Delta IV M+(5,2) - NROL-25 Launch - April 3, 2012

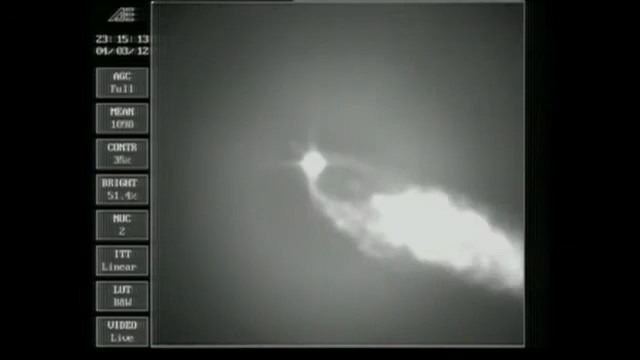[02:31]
Good engine control on the first stage. Very stable burn.
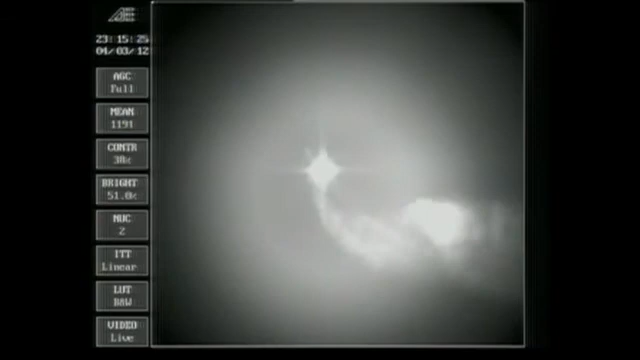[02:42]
Good engine. Coming up, 2 minutes, 32 seconds. About one minute until a pairing separation.